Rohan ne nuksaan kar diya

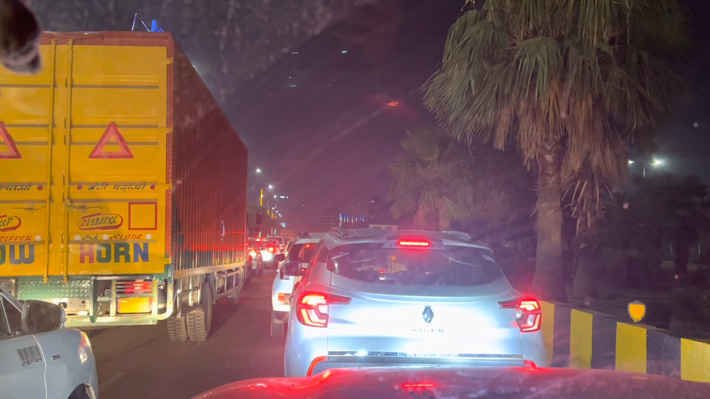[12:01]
10:40 मतलब 11:15 ये हाल है ट्रैफिक का, कहाँ जा रहे हैं सारे नोएडा वाले। तो ये रीजन था ट्रैफिक का, यहाँ पे ये वैगन आग लग गई है ट्रक में,
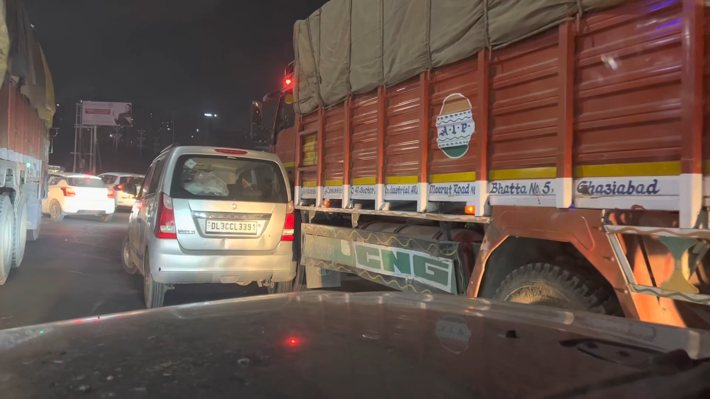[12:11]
चोट वोट तो नहीं आई होगी किसी को,